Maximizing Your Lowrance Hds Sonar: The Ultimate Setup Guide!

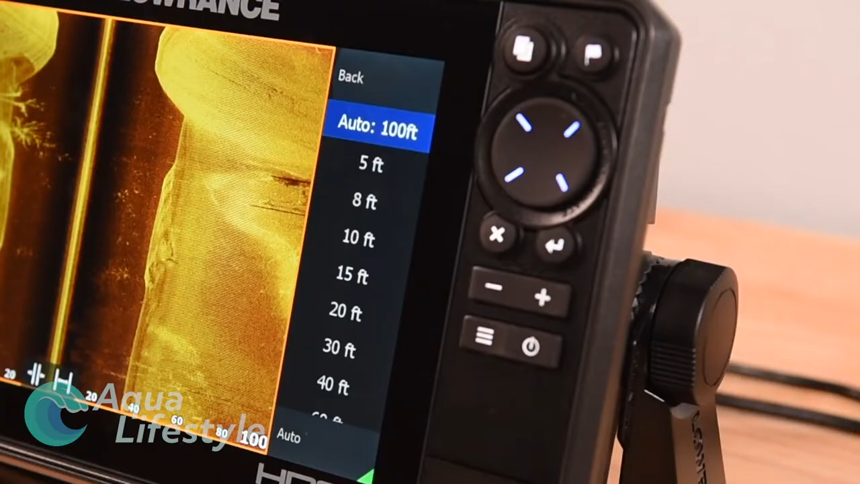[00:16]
So let's get into it and learn how to set this thing up so it's going to give you the best results for your fishing. So let's check it out.
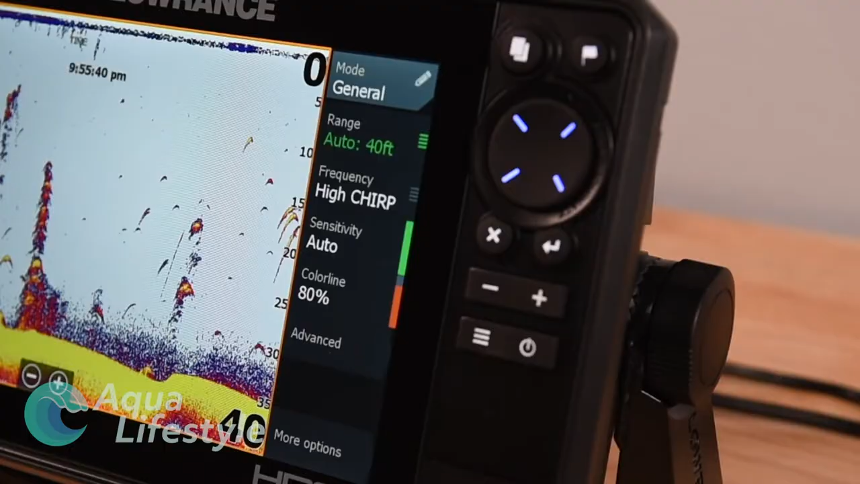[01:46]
I hit the sonar button and it comes up with a screen and the menu. You see the menu off to the side here. I hit the pages button in the upper corner. You can see the cog.
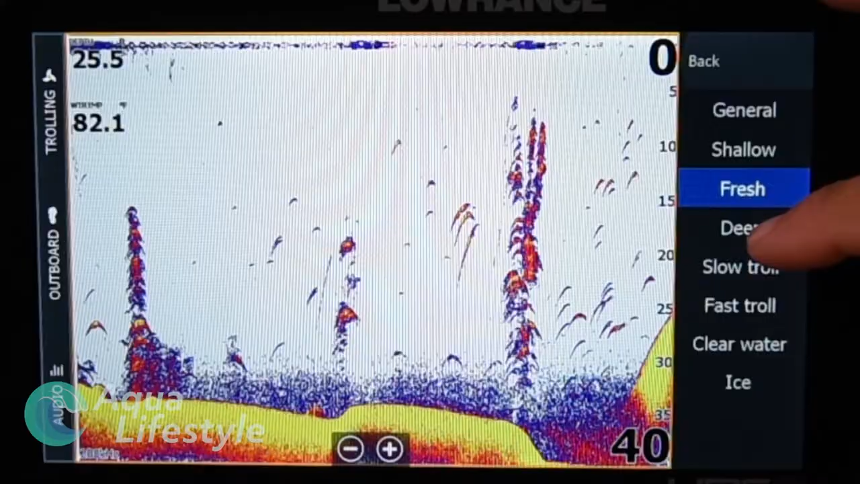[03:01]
This first one is a setting to set the general parameters for the best options for shallow, fresh, deep, slow troll, fast troll, clear water, and ice fishing.
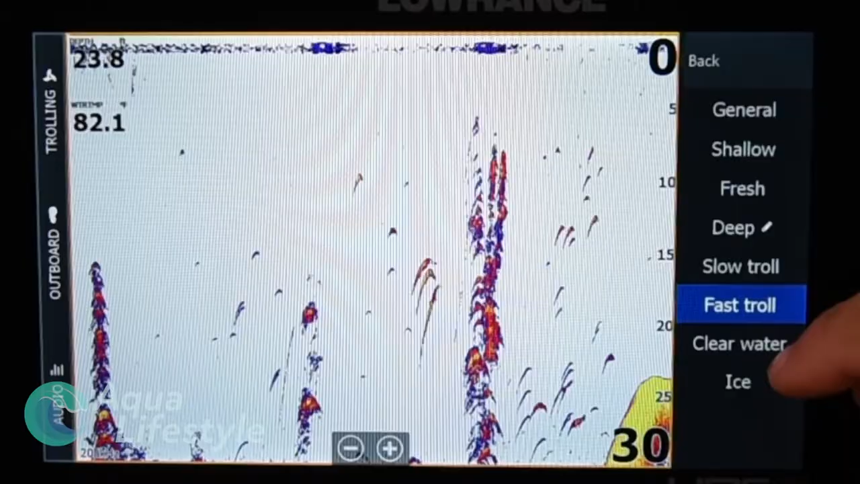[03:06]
So it's going to set the basic parameters up to give you the best image possible for each of those scenarios.
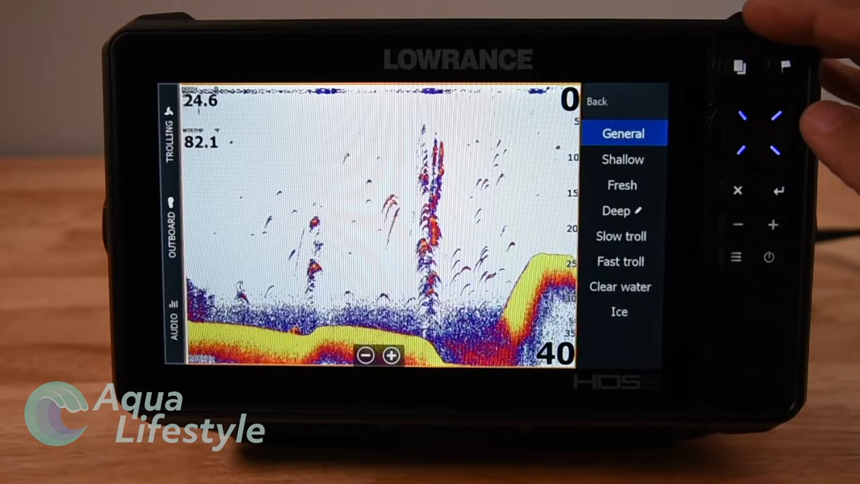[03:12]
The general is a good one to start with if you're not fishing one of those other specific patterns or types of fishing. Next is range.
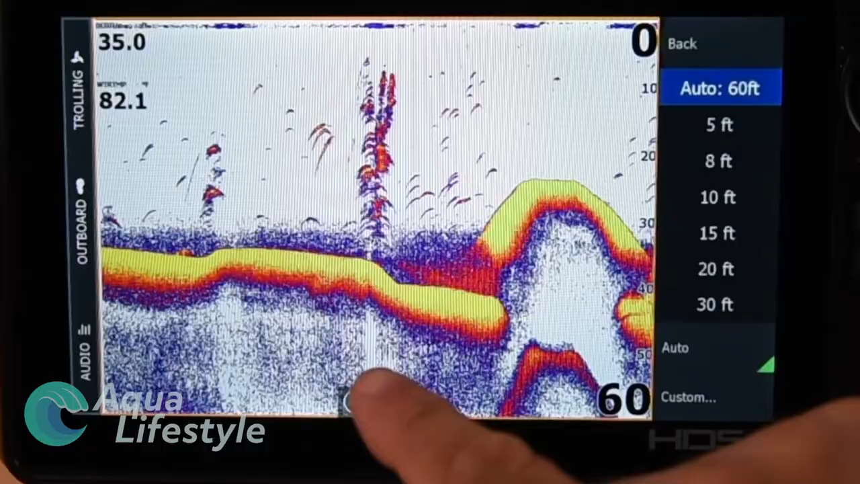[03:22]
Now range, if you set it in auto, it's going to work just fine. But I actually, if you're not changing depth too rapidly, I like setting it for a maximum depth that you're going to see in the area.
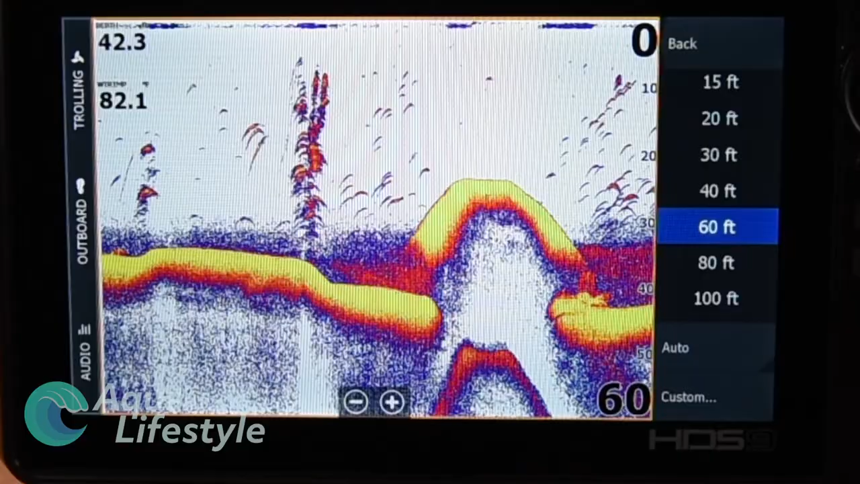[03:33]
That just keeps the screen from jumping around and zooming in and out, making it harder to really get a perspective of what you're looking at. If you set this depth, you can see it's just as it's running across the screen there. It's running, it's not jumping around, and you're getting a good, straight, easy image to read.
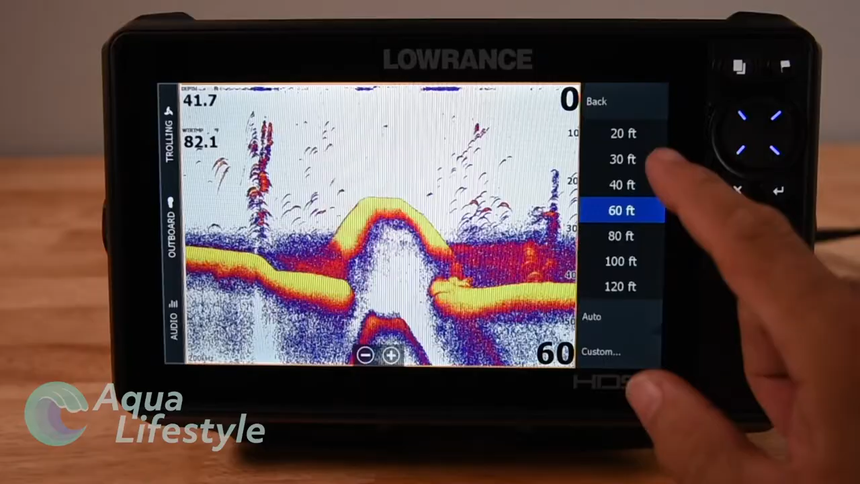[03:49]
You can even set a custom range by hitting the custom button down at the bottom of the menu there,
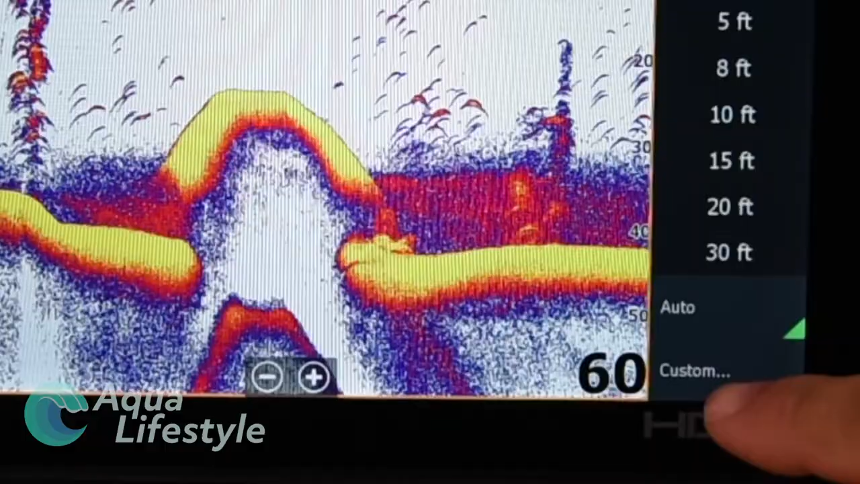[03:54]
and you can set your upper and lower limits.
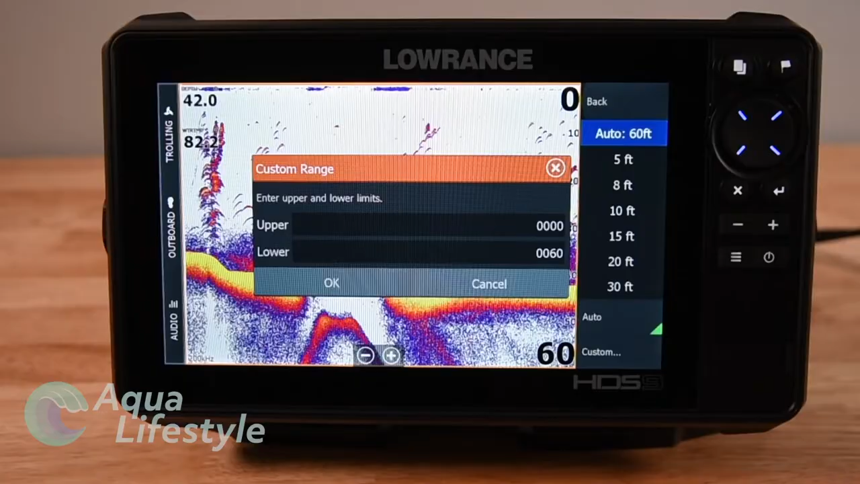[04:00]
So we'll cancel out of that, and go back on the menu, and the next item is going to be the frequency. Now, it might default to 200 kilohertz, but it's got all the different possible frequencies.
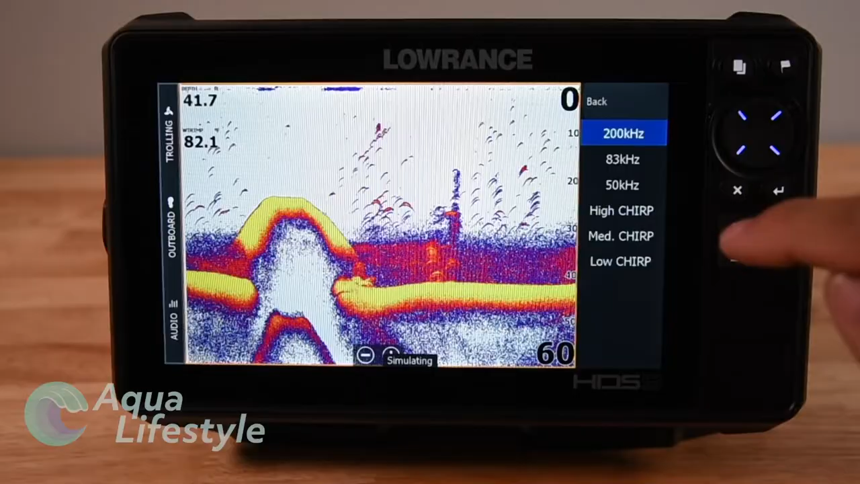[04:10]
Depending on the transducer you have, you're going to want to select the one that's best for your fishing area. Generally, the 200 kilohertz or high chirp is going to work best in shallower water. 50 kilohertz or medium or low chirp are going to be better in the deeper water. So keep that in mind. And keep in mind that I'm saying deeper is going to be 100 feet or more, generally speaking. Okay, and then we'll go back, and next option you're going to see is sensitivity.
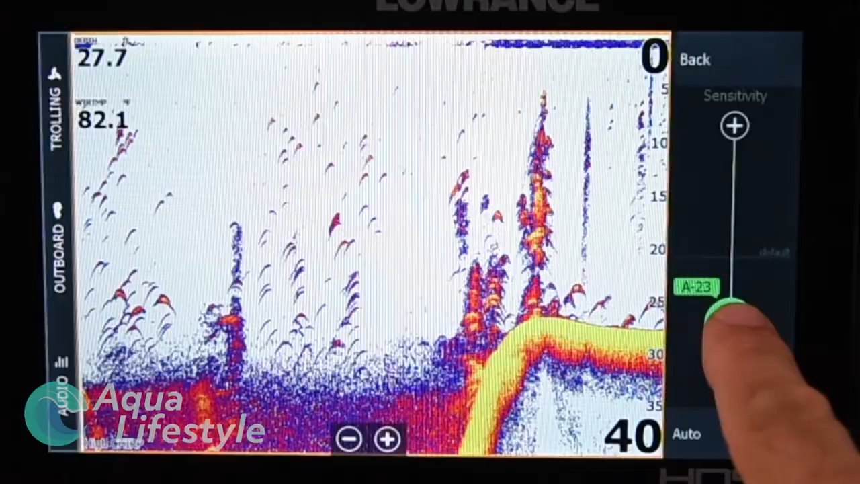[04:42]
Sensitivity is a slider. Again, you're going to want to leave that in auto. It's probably your best bet for 90% of the time. Unless you're seeing some snow or clutter on the screen, you're not going to want to reduce or increase the sensitivity.
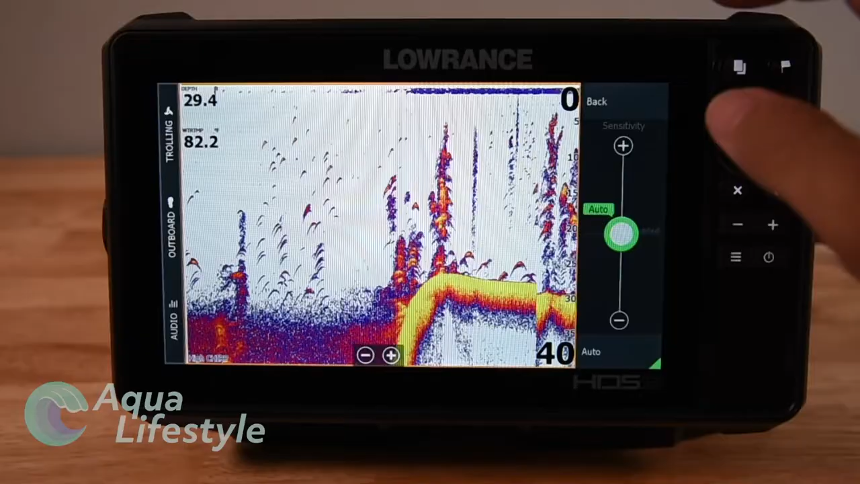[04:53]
All right, so we're going to hit the back button, go back to the menu, and next is contrast. Same thing with contrast. Auto is generally going to be just fine for you.
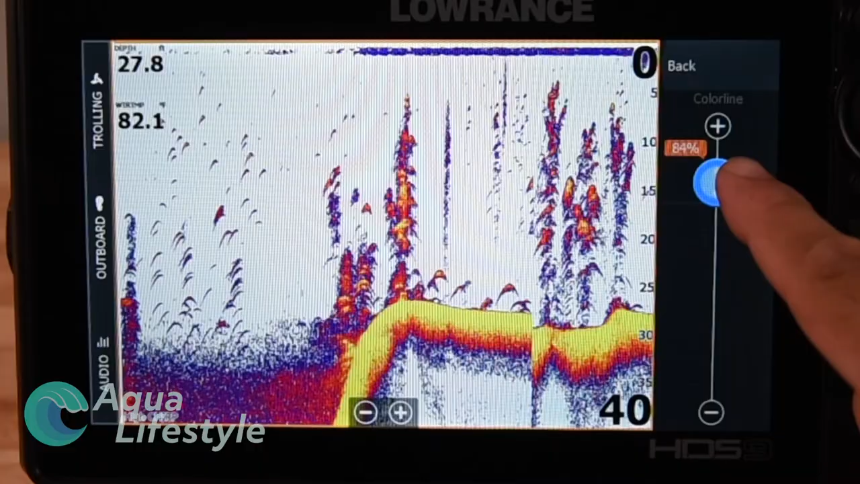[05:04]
If you're finding you're not getting a good reading, you can play with a slider and adjust it. But 90% of the time, contrast can be just fine in the auto mode. Okay, now we'll go back and go to the advanced settings, which is down at the bottom of the menu there. Noise is the next option.
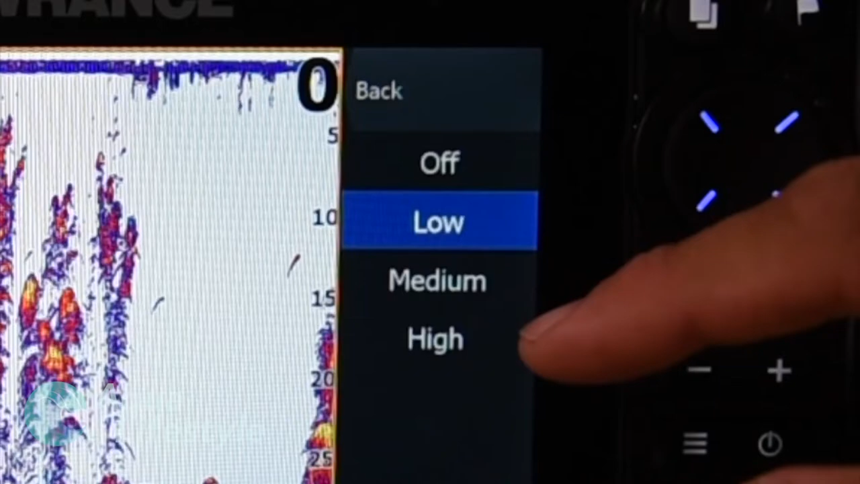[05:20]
And that's going to be if you get streaks on your depth sounder, you'll make adjustments to medium or high. Otherwise, keep it at low or off. And those streaks would be like vertical lines going down the screen, usually caused by electrical interference.
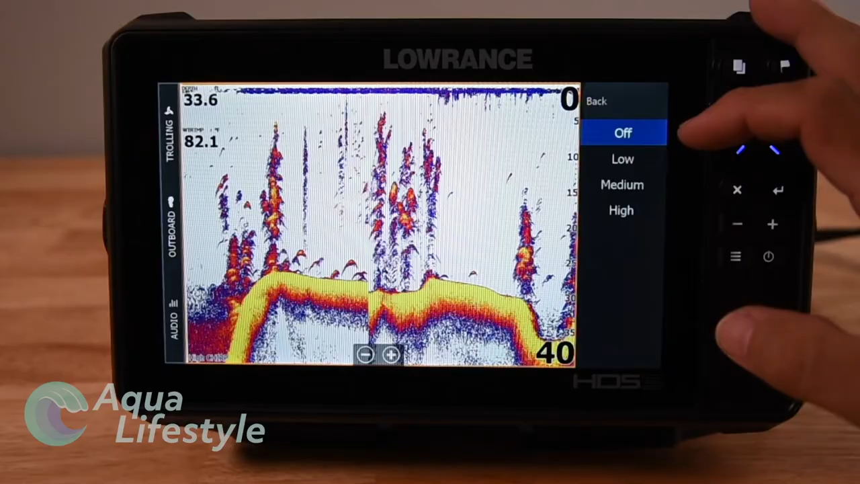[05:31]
Next is scroll speed, and you can adjust that by a slider again. Again, you're going to want to leave it in default most of the time. The next option is your ping speed, and that's the speed at which it sends a signal down to the bottom and comes back up from the bottom. You're going to want to leave that in auto mode or max as it defaults most of the time. So those are your advanced settings. If you go back, the next is more options way down at the bottom.
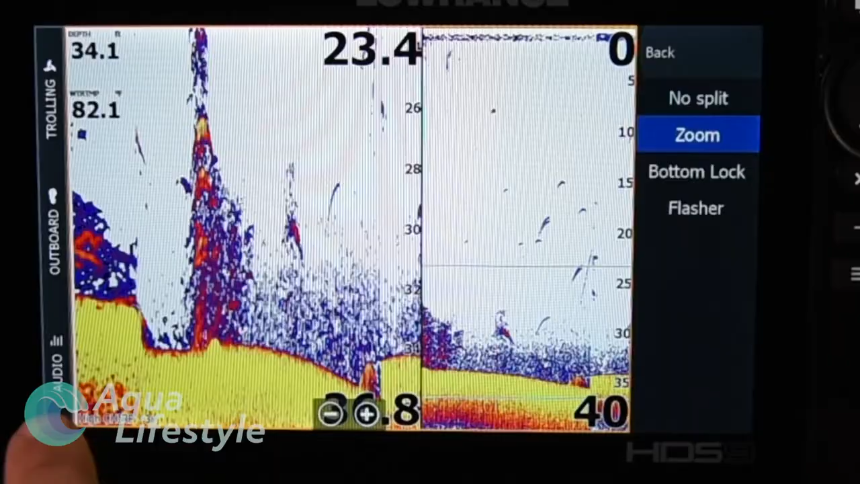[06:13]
First one is going to be stop zone arc. Push that, and it stops the screen and the transmission. You can reset it, and then just under that is split screen. You've got no split. You've got a zoom split, where you've got a screen portion with a zoomed image of the bottom.